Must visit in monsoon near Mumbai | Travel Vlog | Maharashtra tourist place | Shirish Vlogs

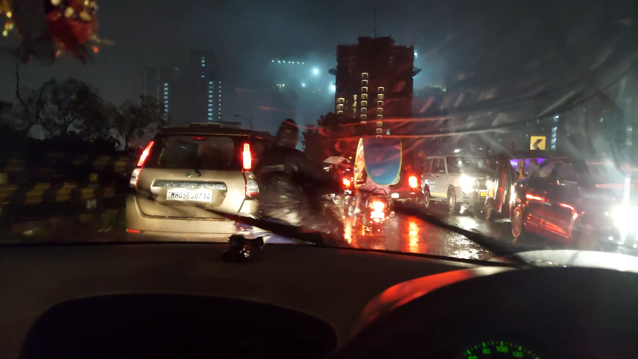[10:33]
खाना खाने के बाद जो गाड़ी मैंने चलाई है, बट जैसे ही कल्याण पहुंचे, और ये ट्रैफिक देखो, अभी ये ट्रैफिक में घर पे पहुंचते 3 घंटे लगने वाले हैं।
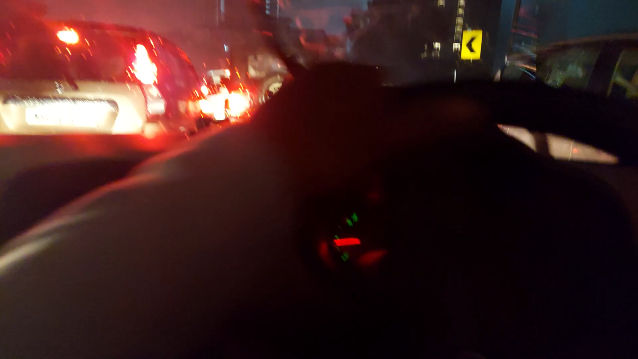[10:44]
अभी बजे है 7:30 और हम लोगों ने टोटल किलोमीटर काटा है 254। अभी घर पे पहुंचते 11 तो बज ही जाएगी, कि घर तक ऐसी ट्रैफिक है।